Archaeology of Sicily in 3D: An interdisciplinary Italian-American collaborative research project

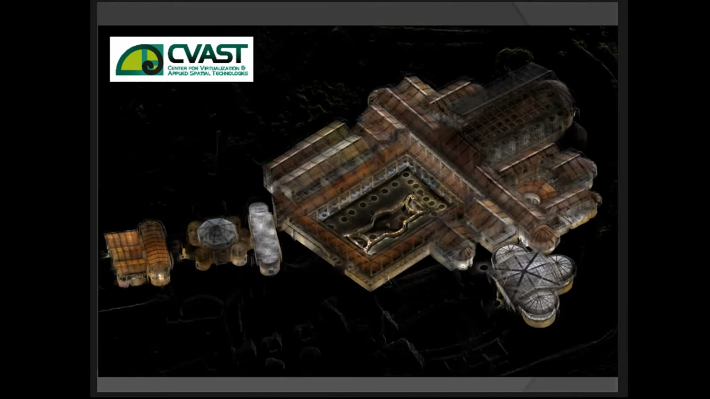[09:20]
about three weeks the civast team has been able to scan the whole villa here presented in the work in progress 3d club points model which will be stitched with the whole set of photos made with photogrammetry
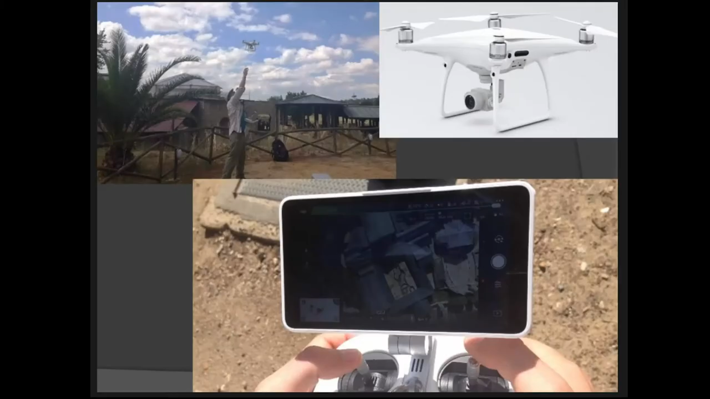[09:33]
at the hand the aerial photogrammetry made made with a phantom 4 pro
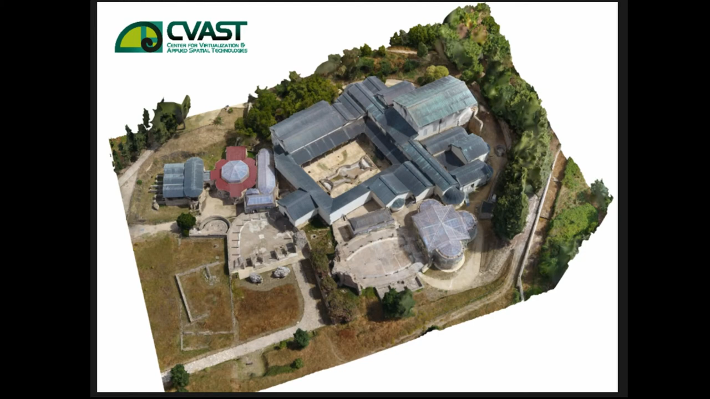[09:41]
let the civast team to work on creating a 3d model of the world villa
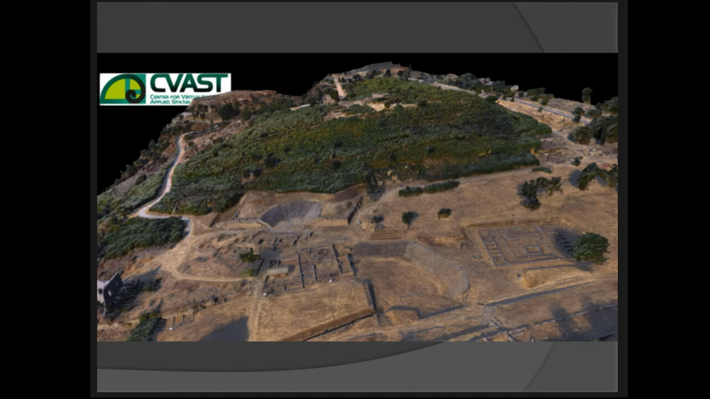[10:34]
the civast staff worked on scanning the theater a
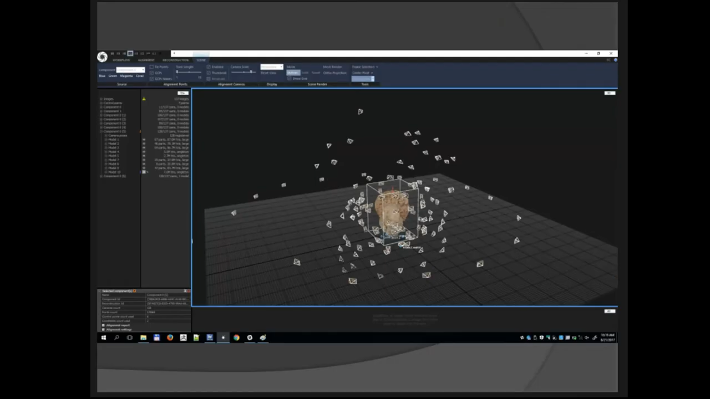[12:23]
siva staff is working on a very big data set of photos